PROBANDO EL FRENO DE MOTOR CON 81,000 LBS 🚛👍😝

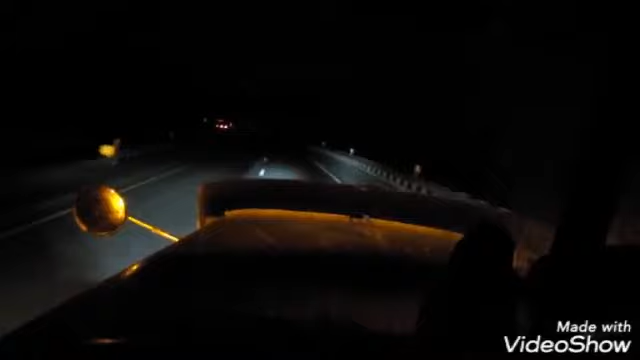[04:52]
Venimos con las 80 mil, ahora sí venimos pesados, estamos probando el freno de motor con elegancia y trabaja al 100 tuco,
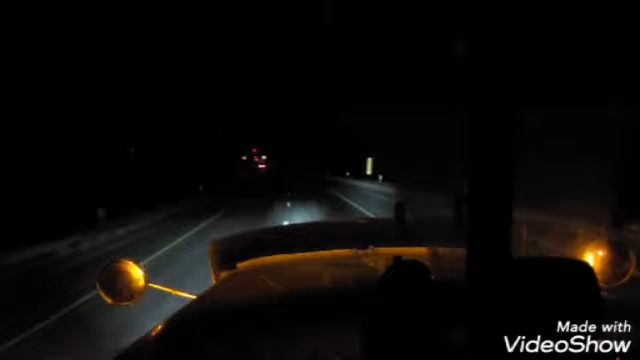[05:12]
lo dejaron pero bien socadito, bien calibrado, no hay ni que pisar los frenos ni nada. Así es que a lo que te truje, chancha. Y no sé qué le moví aquí a la cámara, que no se ve claro, o será porque es de noche.